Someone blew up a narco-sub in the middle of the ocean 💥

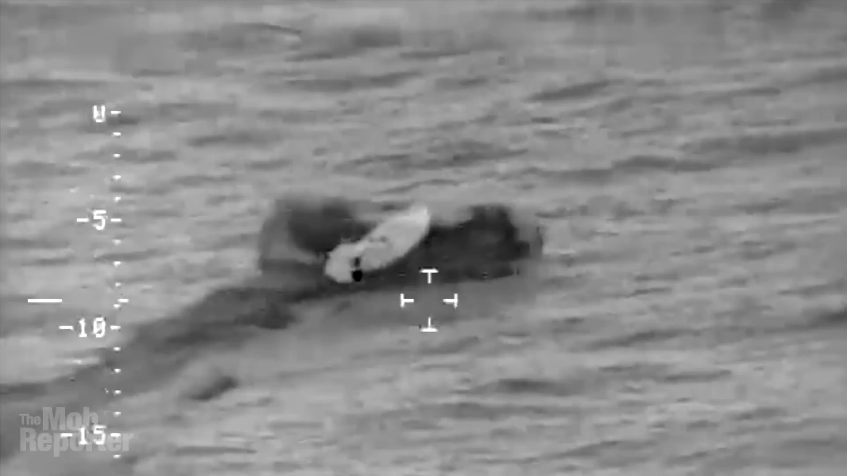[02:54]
Navy P-4 maritime patrol aircraft spotted a go-fast boat in the Eastern Pacific and radioed its position to the HMCS Brandon
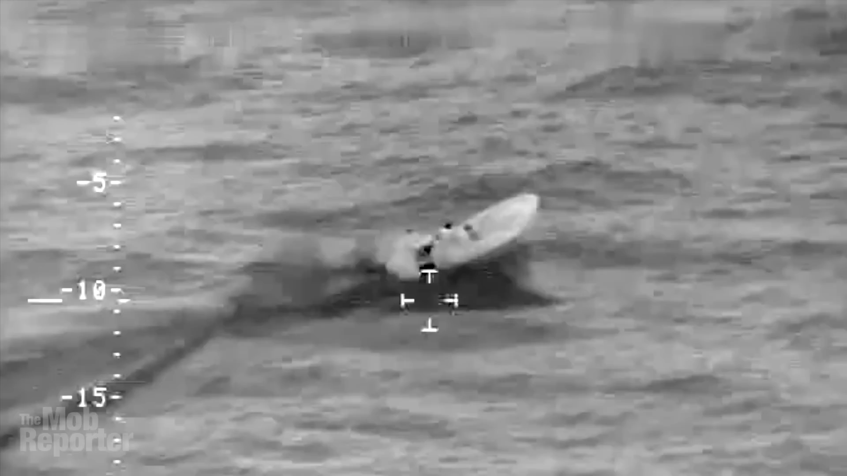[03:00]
The Canadian Navy ship changed course and speed to intercept
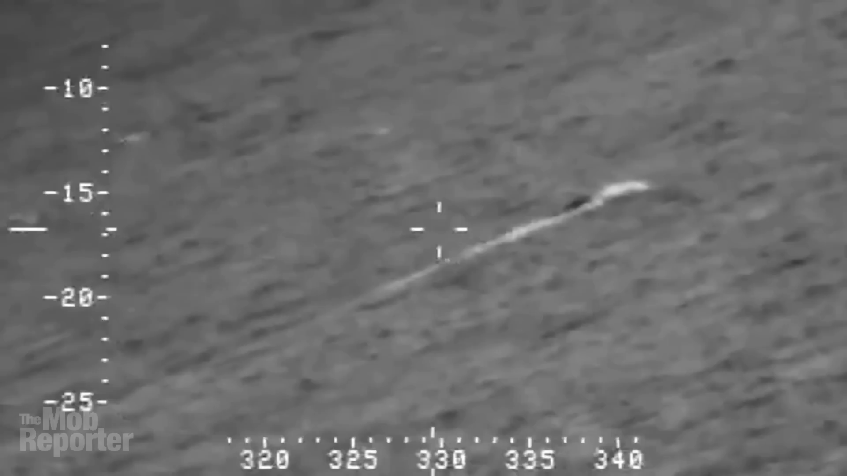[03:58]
They gave chase to a narco sub Again,
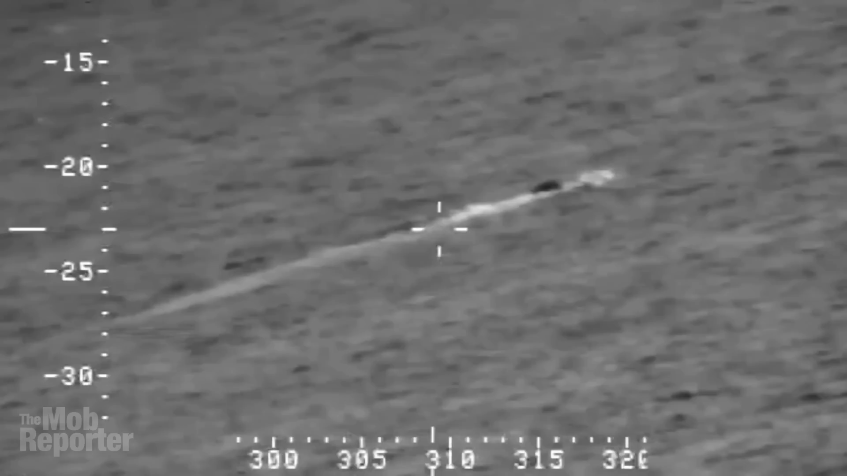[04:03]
two inflatable speedboats were launched, carrying a Coast Guard law enforcement team This time they managed to surprise the smugglers on board